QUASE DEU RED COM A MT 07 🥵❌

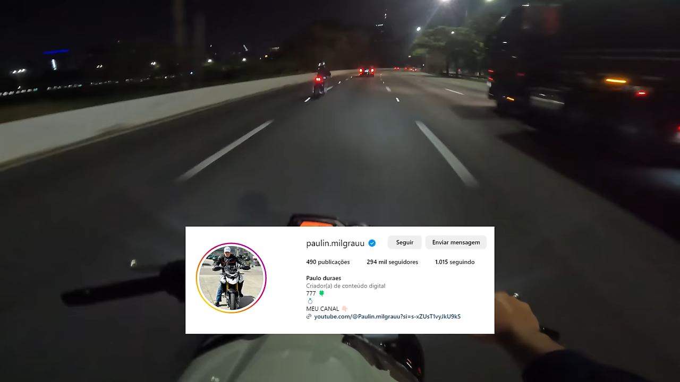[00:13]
Mano, os caras é ruim. Nossa, os caras estão nem parados não, mano.
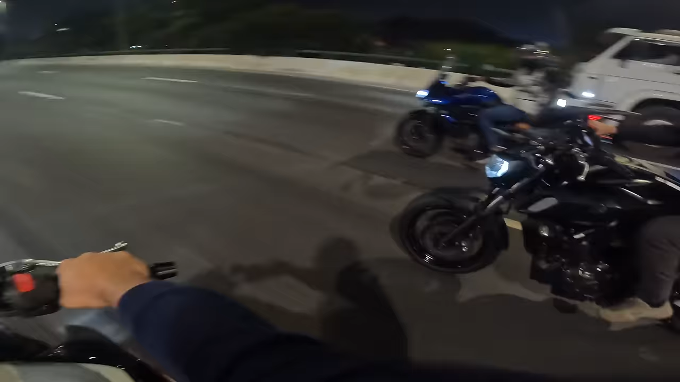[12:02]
Faltou o freio. Se não mandar outro em seguida, você fica em choque depois. Mas já mandou já, ó. Moleque é ruim, cara. Tá maluco.